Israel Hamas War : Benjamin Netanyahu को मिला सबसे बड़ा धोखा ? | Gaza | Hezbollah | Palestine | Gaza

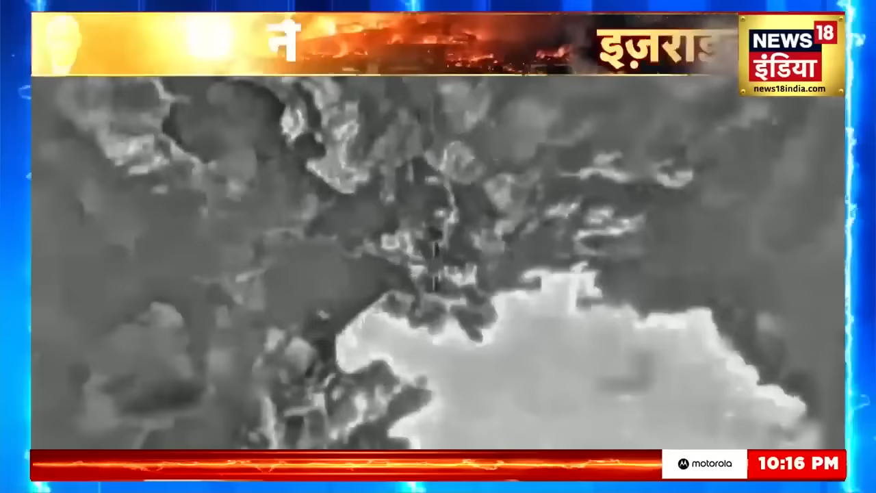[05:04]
है इस्रैल जिस भी इमारत को तबाह कर रहा है,
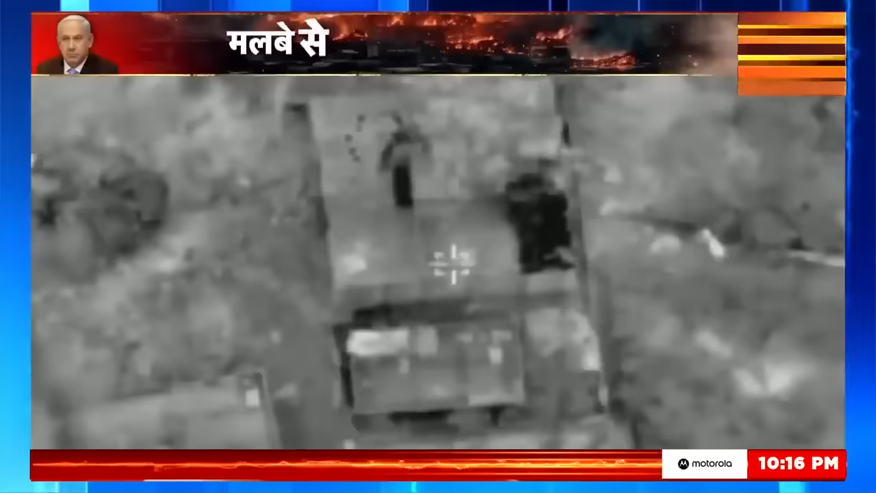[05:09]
उसे हमास किल्जून में बदलता जा रहा है एक ऐसा किल्जून जहां कदम रखते ही इस्रैली सैनिकों को कोई भी नहीं बचा पाएगा